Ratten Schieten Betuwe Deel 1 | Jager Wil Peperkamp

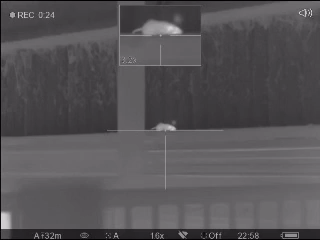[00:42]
Waar is de kop, zie je dat?
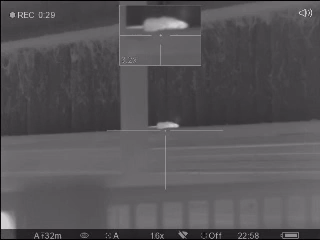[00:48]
Ja, hè? Pas op, hè?
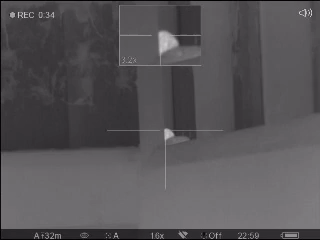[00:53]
Je hebt de hand kapot, zie je dat?